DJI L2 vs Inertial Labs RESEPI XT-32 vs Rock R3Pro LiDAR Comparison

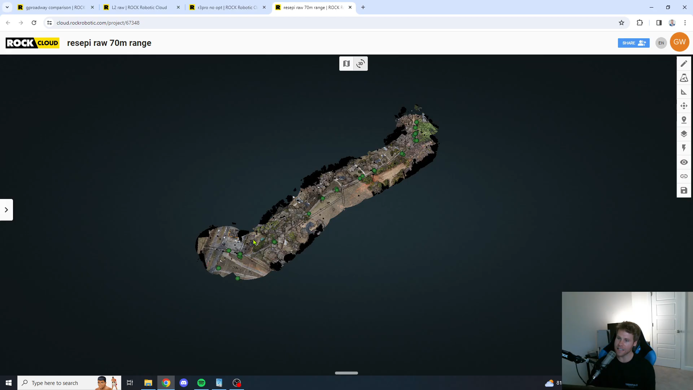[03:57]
The D. The Inertial Labs Recepi XC32.
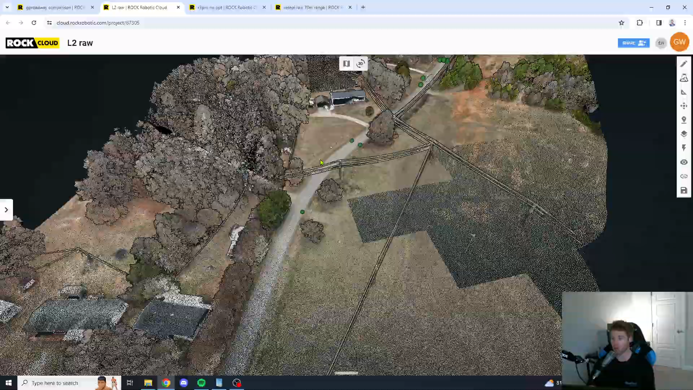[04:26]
So, now we're going to take a look at this little dirt section up here.
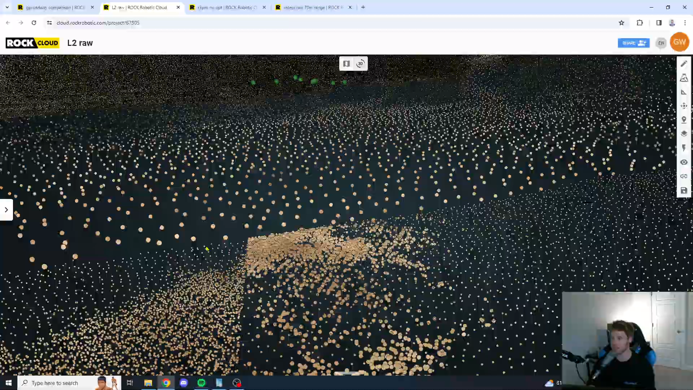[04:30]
This is the DJI-L2 new LiDAR unit.
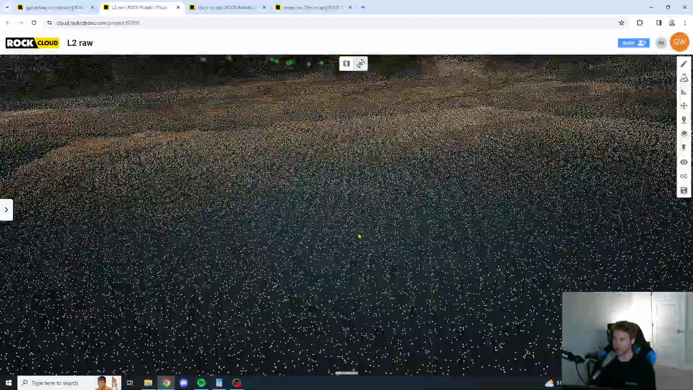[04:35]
You've got a good bit of noise here, for sure. Wow.
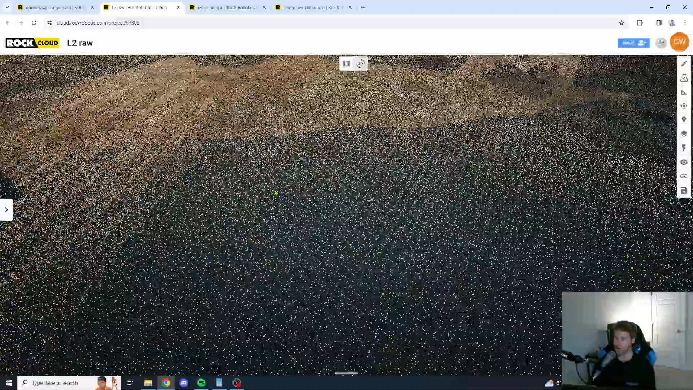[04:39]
Good bit of noise compared to what I'm used to looking at. I don't know what kind of data y'all look at.
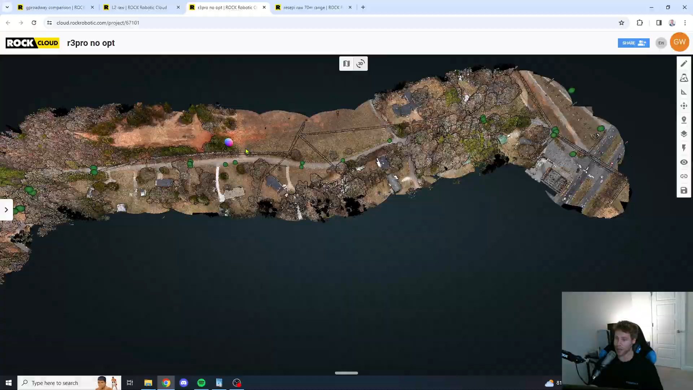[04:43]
But, for me, that's a lot of noise. Let's take a look here at the Recepi. Oh, this is the ROC Robotic R3 Pro. I'm getting my units mixed up now.
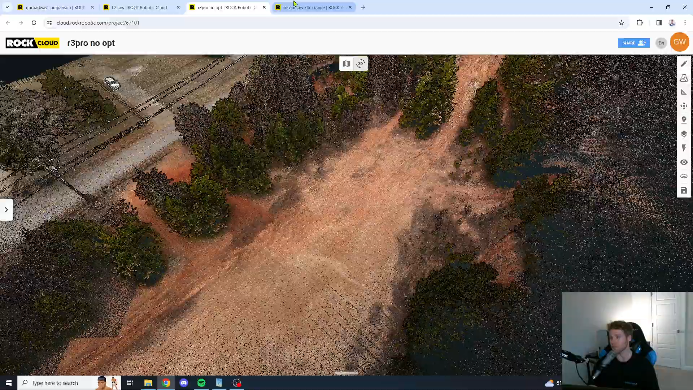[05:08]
We're going to take a look at the Recepi now in that same spot.
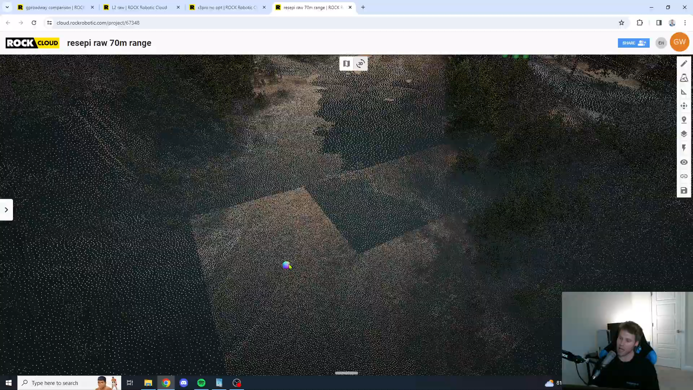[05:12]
And, we're going to see how the Recepi is looking. Wow. The Recepi is looking really good here, guys.
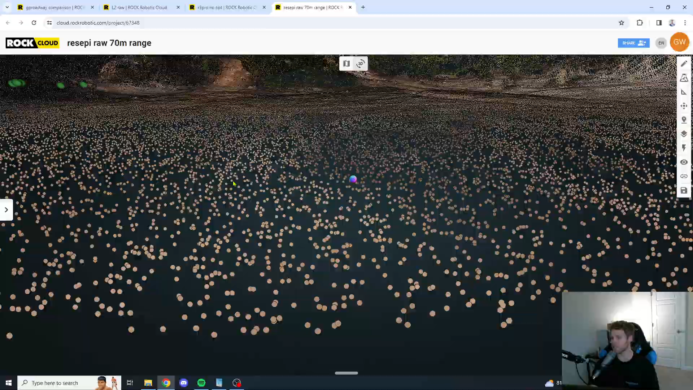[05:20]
I must say, as far as consistency goes, the Recepi unit is straight killing it.
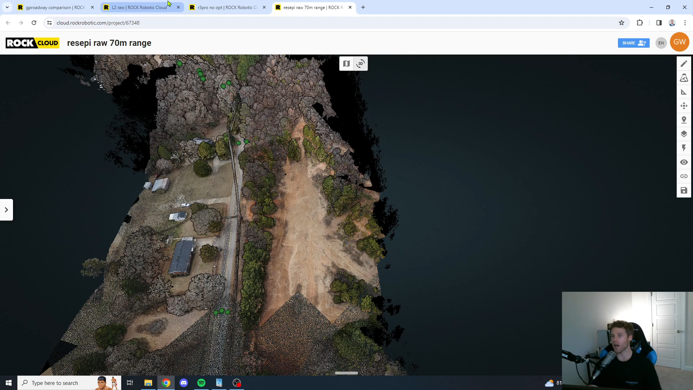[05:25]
All right, we're going to jump into a little comparison between all of the data sets here.
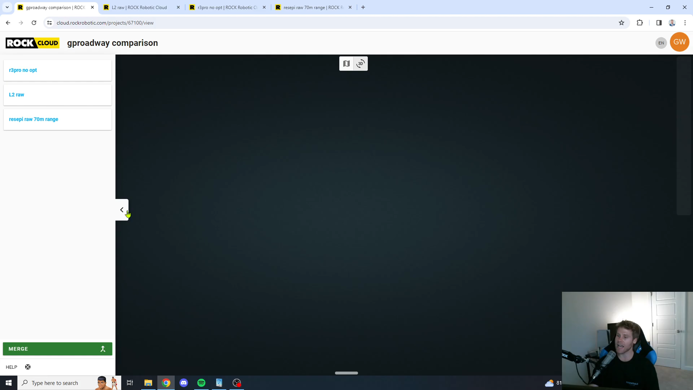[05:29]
And, by the way, this is the ROC cloud that we are viewing the point cloud on.
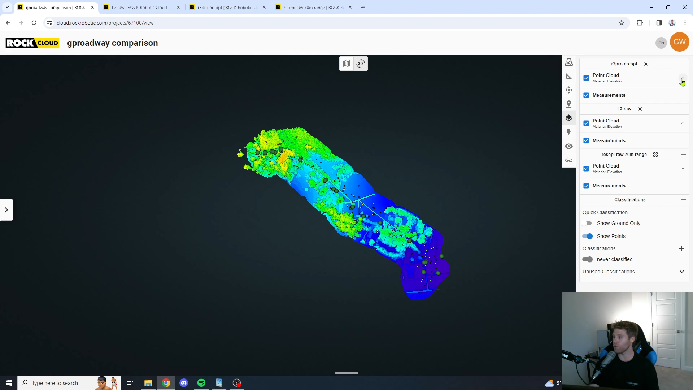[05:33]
I must say, if ROC does one thing right, it does the cloud right, as far as the... It's a great point cloud viewer.
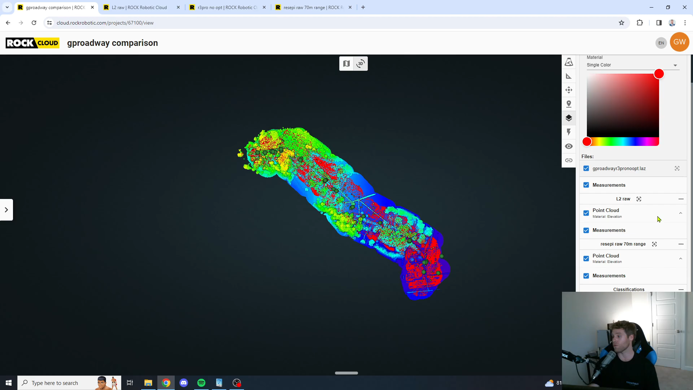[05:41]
Okay, now we're going to go... So, the R3 Pro is a red color. We're going to go to a single color here on the L2. Let's make the L2 maybe a green color. And then, down here for the Recepi unit, we're going to make the Recepi unit a blue color.
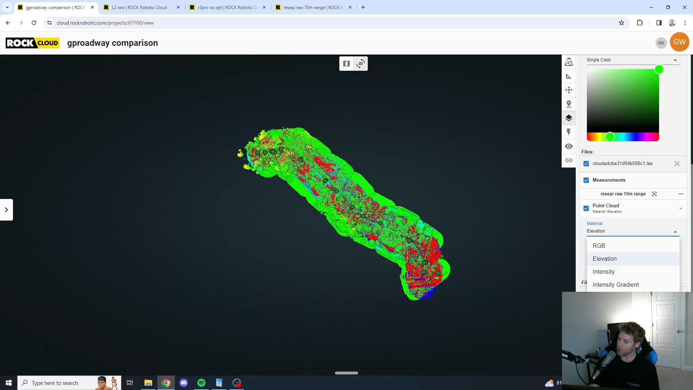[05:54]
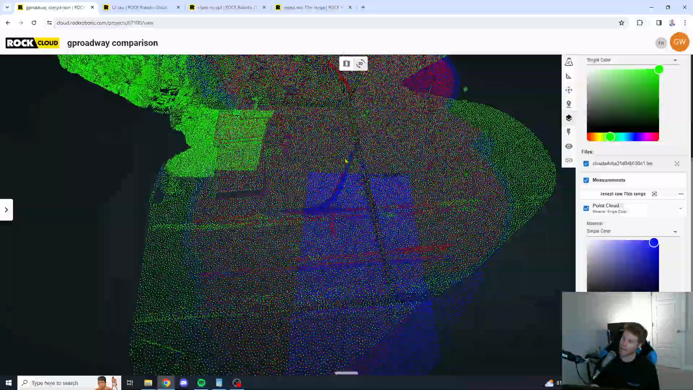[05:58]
So, guys, let's go down here to the very bottom, and let's take a look here.
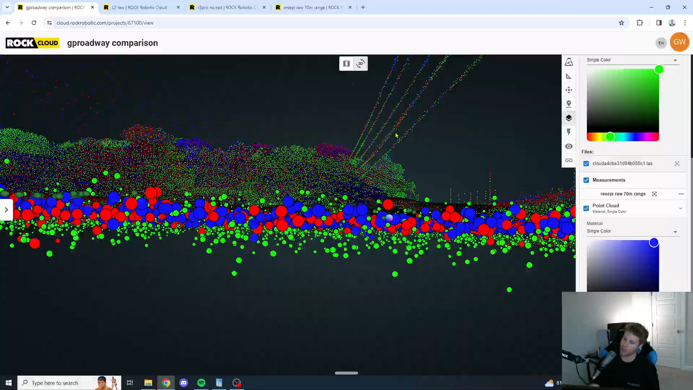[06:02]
Okay, so you can clearly see there's a lot more noise.
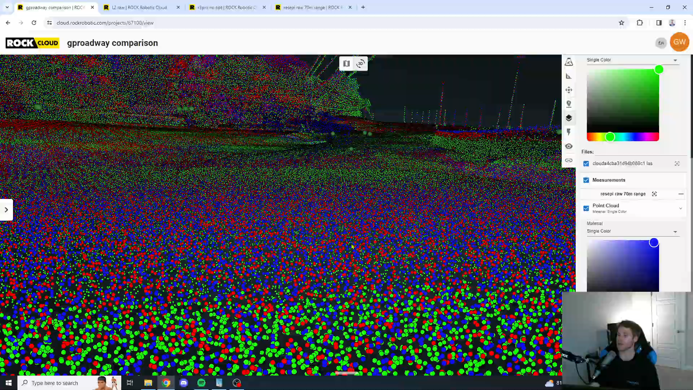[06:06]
Come on, come on, come on. We can do this. We can do this. There's a lot more noise with the L2.
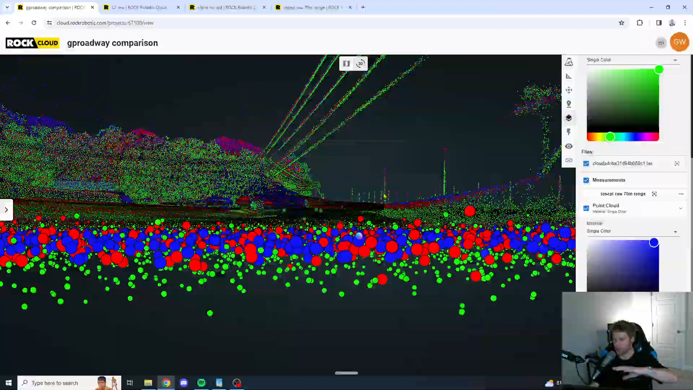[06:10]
That's evident.
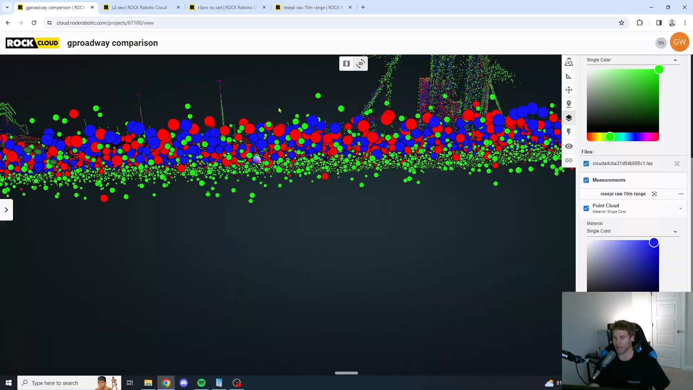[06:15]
It looks like there's a little bit more noise with the R3 Pro than the Recepi unit. But, you know, R3 Pro and Recepi unit down there are looking very close.
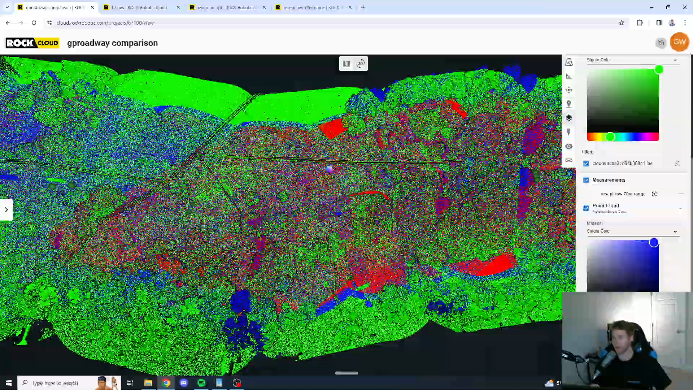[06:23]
Let's go somewhere here in the middle. Let's take a look. Wow, the L2 is actually looking pretty good in this area. So, that's one thing with the L2. I've noticed it's very inconsistent.
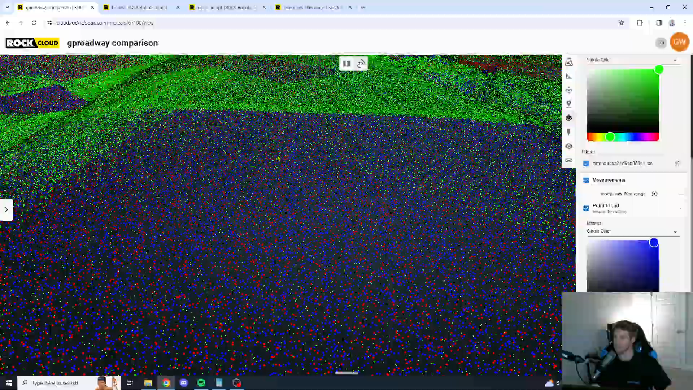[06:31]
You'll get really thick areas like right here.
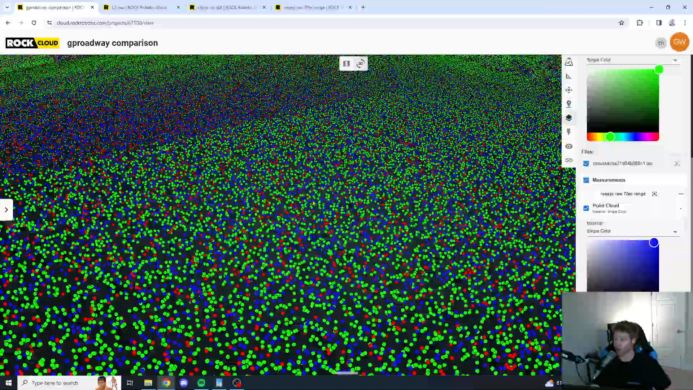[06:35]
Super thick as far as density goes. And then, you'll get really thin areas. So, not sure what causes the inconsistencies with the L2.
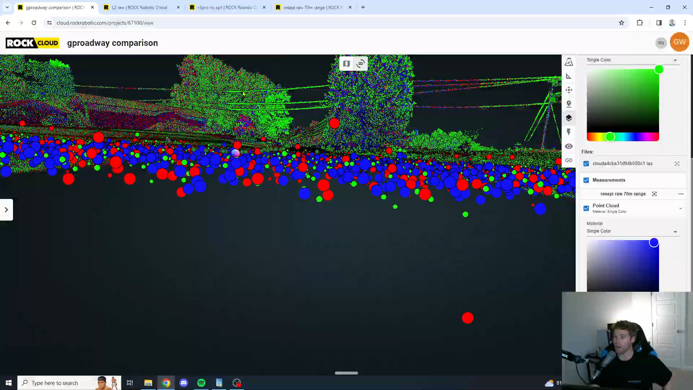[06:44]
But you can see there's actually a good bit of scratch noise with the R3 Pro in this little area.
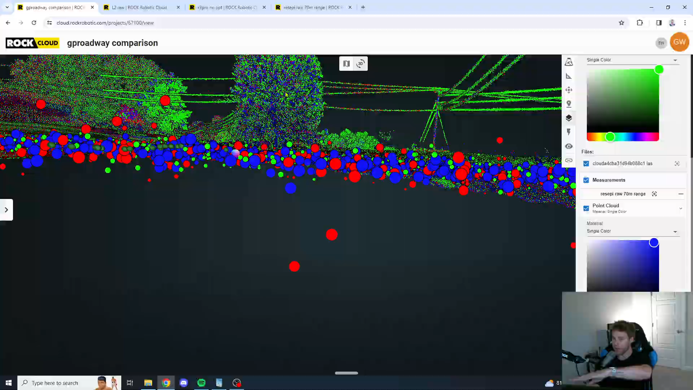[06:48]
The Recepi unit is very consistent.
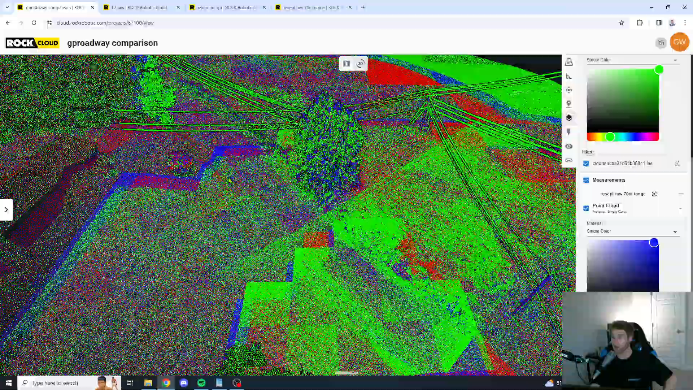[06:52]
Let's go back up to that little dirt area we looked at before just so we can see how they look,
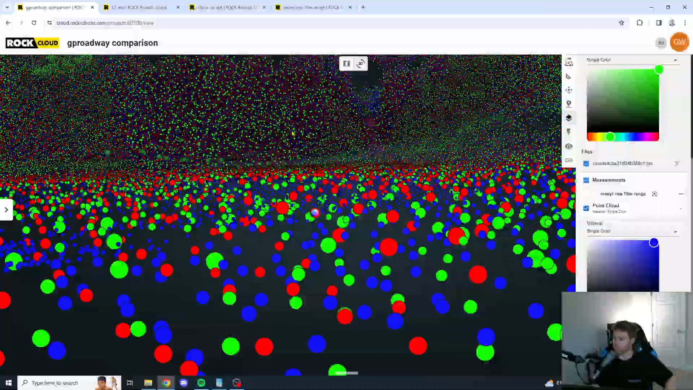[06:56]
you know, on top of each other.
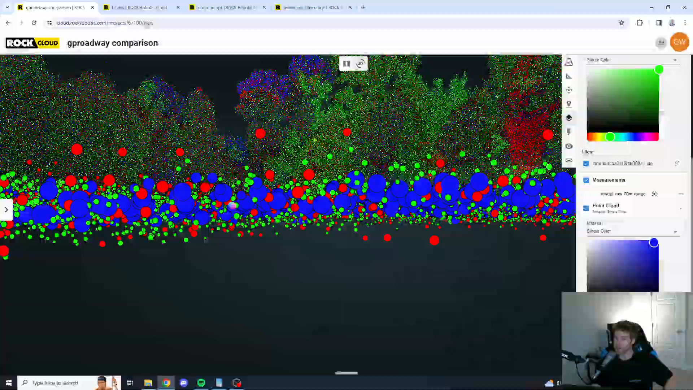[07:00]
And you can clearly see there's a lot more scratch here from the R3 Pro and the DJI L2. One area I really want to focus on, let's go under the vegetation here, guys, because that is where the Recepi and ROC unit really shine over the L2. The L2, you get an immense amount of noise underneath vegetation. The ROC unit, too, you're getting a little bit of noise. The Recepi unit is staying extremely consistent, guys. I am very impressed with this Recepi unit.